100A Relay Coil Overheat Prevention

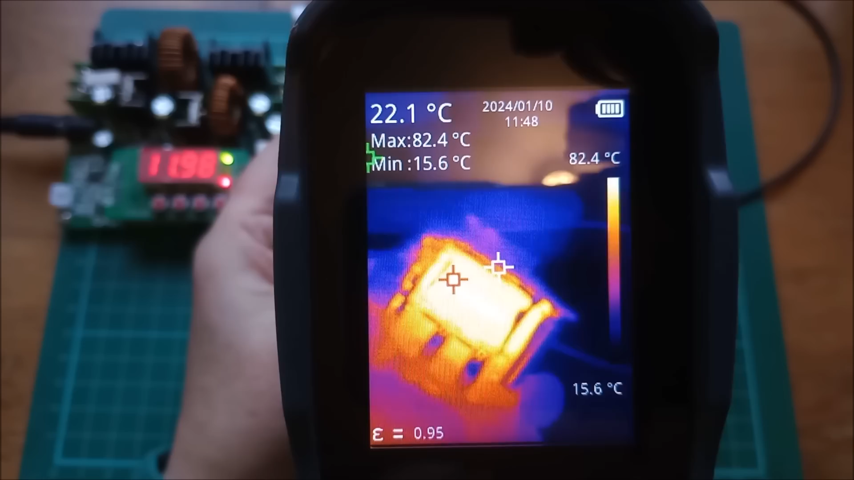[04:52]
On screen: spot 22.1°C, max 82.4°C, min 15.6°C, scale top 82.4°C, scale bottom 15.6°C
And I would probably agree with those commenters who said uh, it's probably not intended for continuous use at 12 volts. Uh, 84 degrees. That is going to go up to 90 degrees, isn't it?
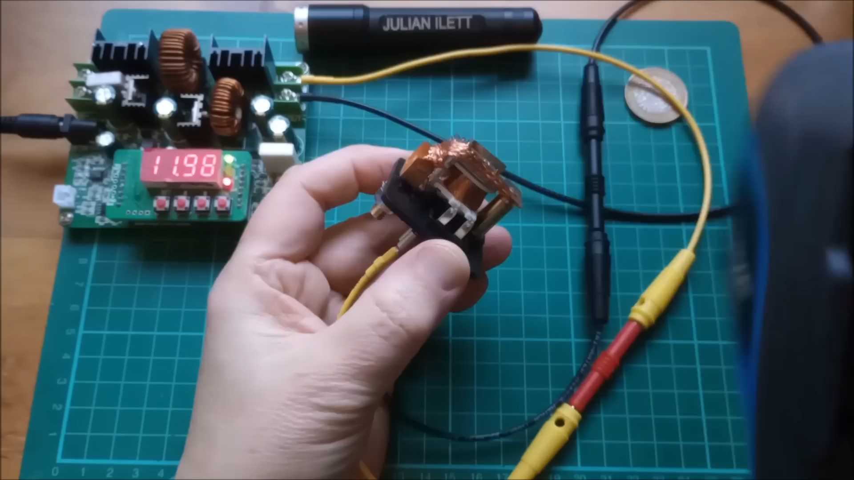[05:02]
Okay, that's been a minute or two. And yes, that has effectively hit 100 degrees. There we are, 100.
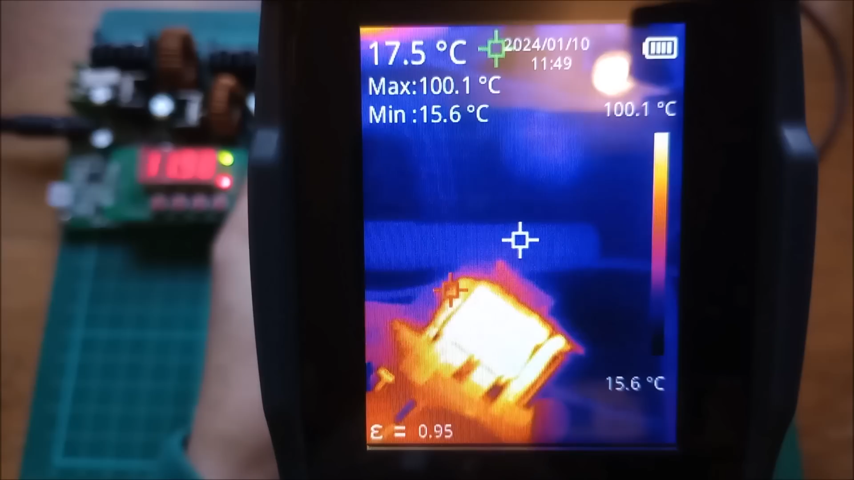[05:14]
On screen: spot 17.5°C, max 100.1°C, min 15.6°C, scale top 100.1°C, scale bottom 15.6°C
So that's quite hot, isn't it? And if you put the cover on this thing, then heat's going to build up inside here.
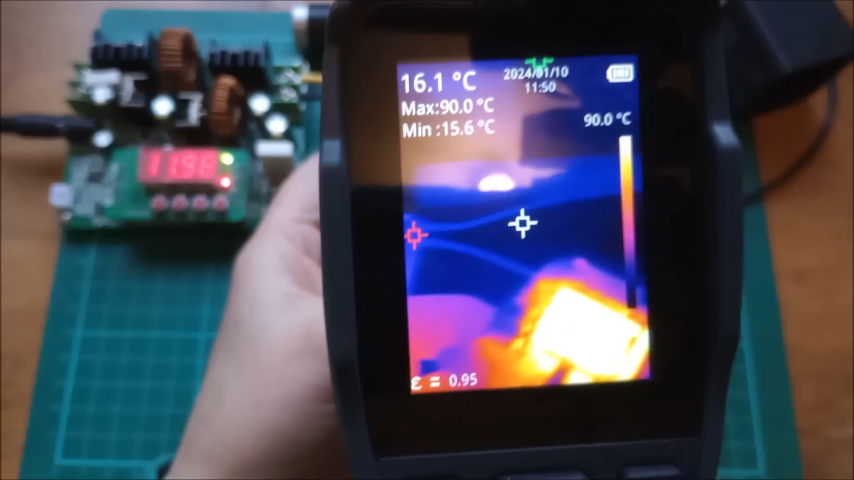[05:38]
On screen: spot 16.1°C, max 90.0°C, min 15.6°C, scale top 90.0°C
Yeah, it's now up to 105 degrees C.
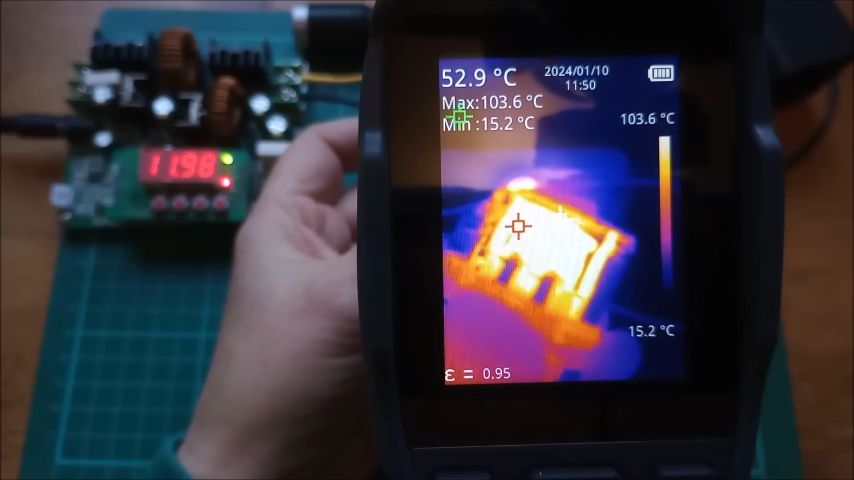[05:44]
On screen: spot 52.9°C, max 103.6°C, min 15.2°C, scale top 103.6°C, scale bottom 15.2°C
Quite warm. So here's my idea.
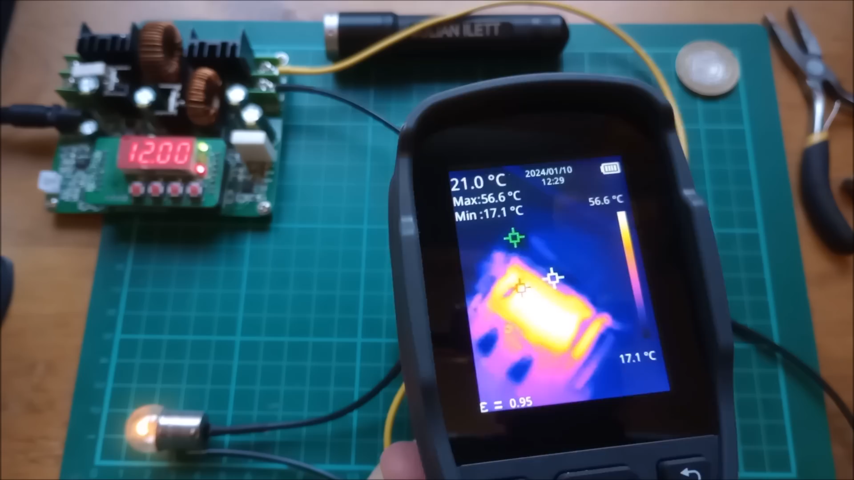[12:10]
On screen: spot 21.0°C, max 56.6°C, min 17.1°C, scale top 56.6°C, scale bottom 17.1°C
And it's now at 55 degrees C, but it's going up now. Oh, why does that suddenly jump to 57? I think I put my hand in front of it. No, no, it is 57. Where the hottest part of the image is. But it doesn't seem to be getting any hotter than that.